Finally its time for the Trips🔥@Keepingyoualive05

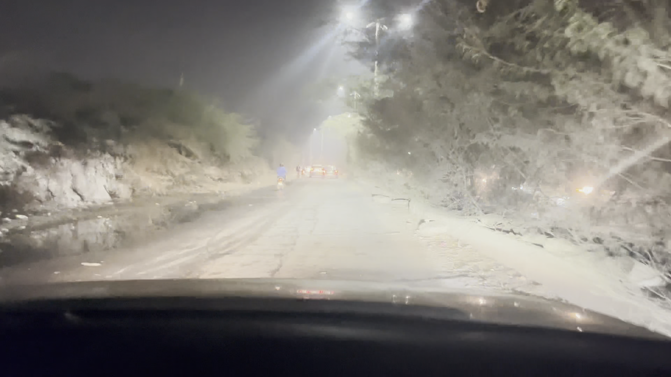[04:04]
बाई अभी तक तो रोड क्लीर मिल रहे थे और अभी थोड़ा सा ट्रैफिक मिल गया है थोड़ा से यहाँ पर इसे वी केंड